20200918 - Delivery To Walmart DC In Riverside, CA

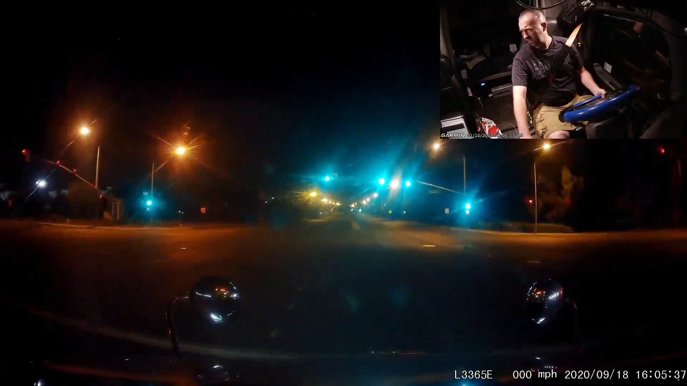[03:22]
One of the two DCs, actually one of three DCs that I regularly go to when I was in the Walmart dedicated fleet. Okay, just turning onto Columbia Avenue right now from Iowa Avenue. Right after you get across these railroad tracks up here, it'll be a left turn pocket.
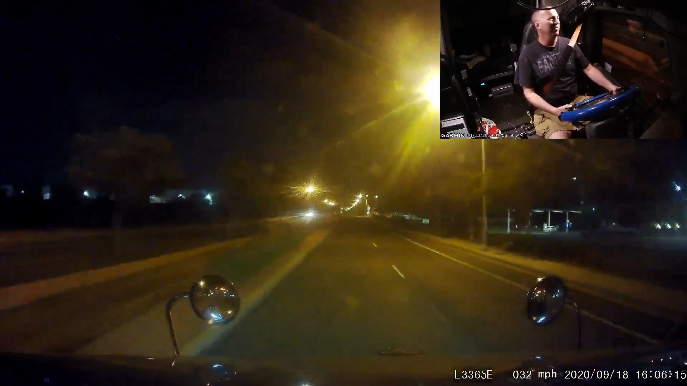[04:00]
A little bit different process here than a typical Walmart DC. This one, basically you drop your trailer in front of the door. You don't break the seal, you don't put it in the door, you just... Did I just see a car on the train tracks?
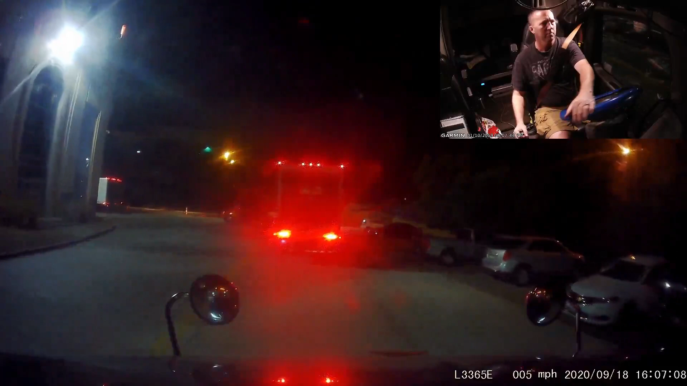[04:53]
See our England driver with the Walmart trailer. Looks like he's dropping his empty. Got two lanes here. You can take either lane. See our England bobtail up there. Here to pick up a load. Come on.
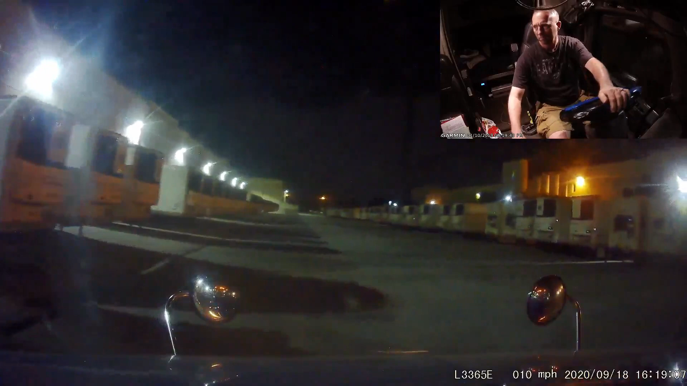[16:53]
Looking for a particular trailer first, and it's gonna be out of the way. That way, if you did need to turn out, which you did.
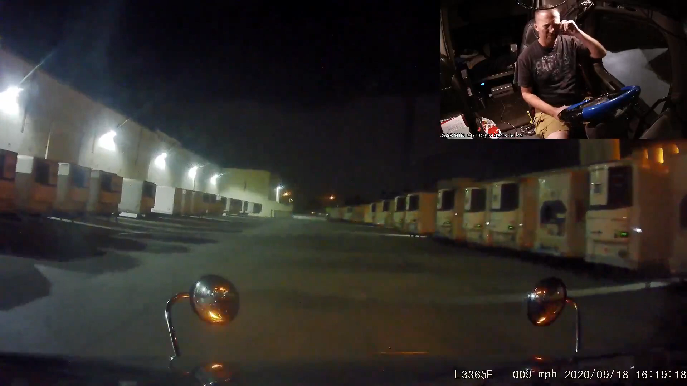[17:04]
Okay, 200 rows on the other side. Everybody does their deliveries on the other side. It's only Walmart dedicated trailers that come on this side. There'll be a mirror up here at the corner to help you see around the side of the other side of the building.
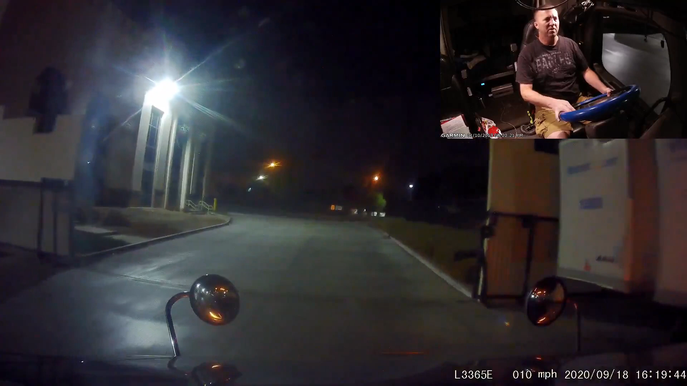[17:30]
Right there by, just to the left of that tree right in front of me. I don't see anybody coming, so I'm gonna go ahead and keep going without stopping. We're gonna get over the other end here. Be another mirror to help see around the other side again.
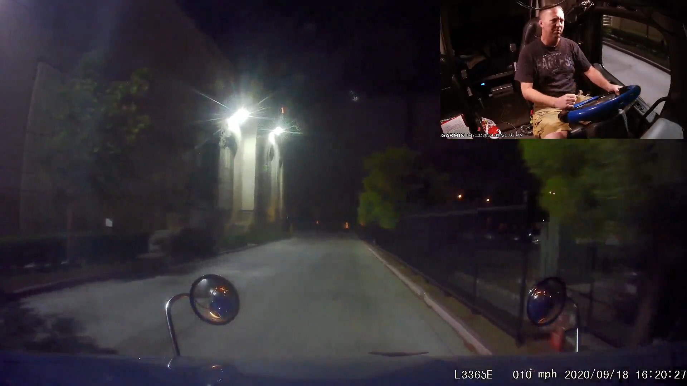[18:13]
I think 203 is on the other end. Normally I end up docking in way down on the other end, down there by Columbia Avenue, whatever. But we're clear. Not much going on here.
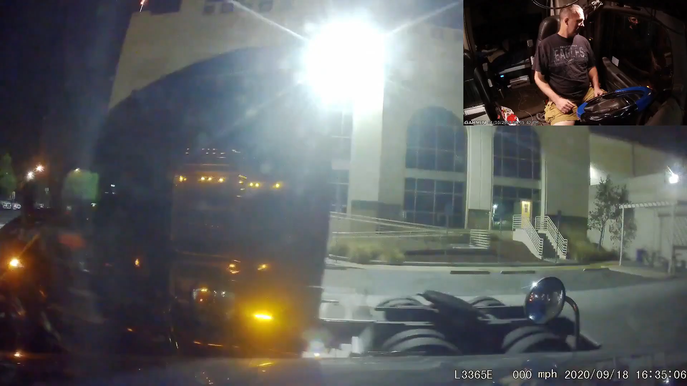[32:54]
Let's see. If he can... just in case. I think there's room there, but just in case it's tight, I think I can get in a little bit closer to this guy.
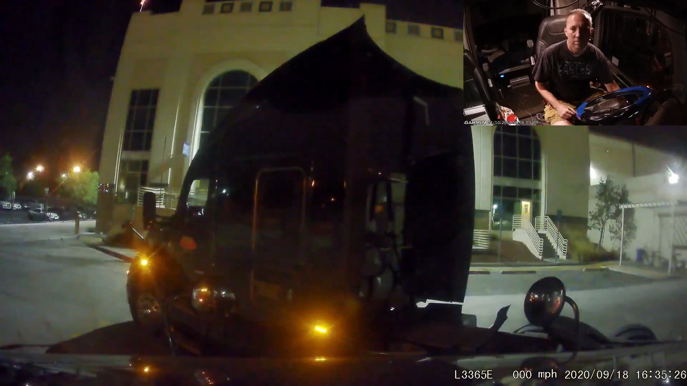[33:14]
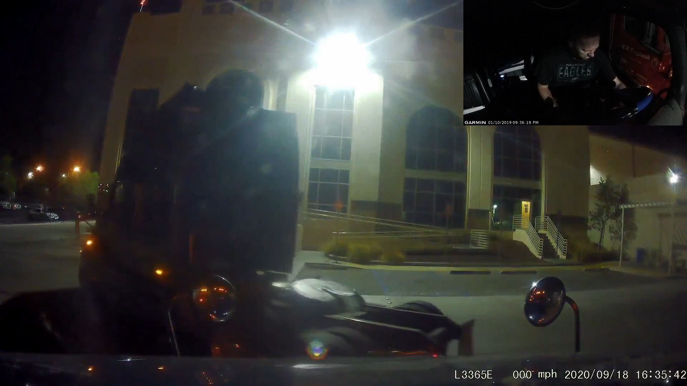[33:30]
Starting. It's just gonna nose in.
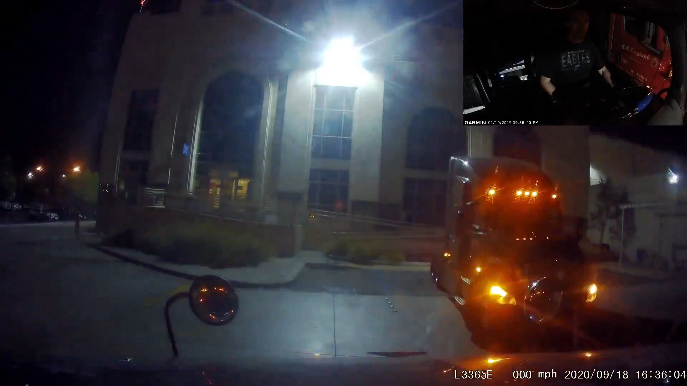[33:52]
Hey, B&R, I got room to slide over here a little more if you want to still try and get into that spot. Nah, I don't think he has as good as you want.